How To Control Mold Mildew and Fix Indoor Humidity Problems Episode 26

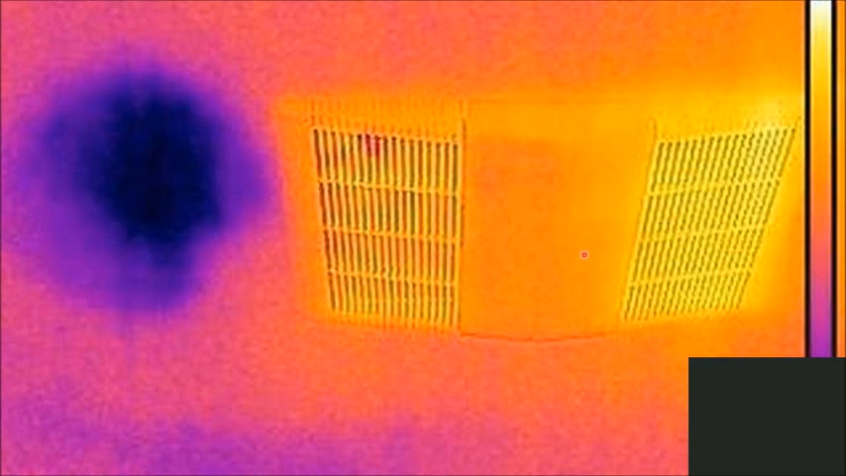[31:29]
This is a thermal image of a bathroom ceiling. On the right is the bathroom ventilation fan. The thermal image shows this is actually venting into the attic. This cooler area here is where water's been allowed to pool. Sometimes we use thermal imaging to find these types of defects. This is a photograph of a bathroom ceiling.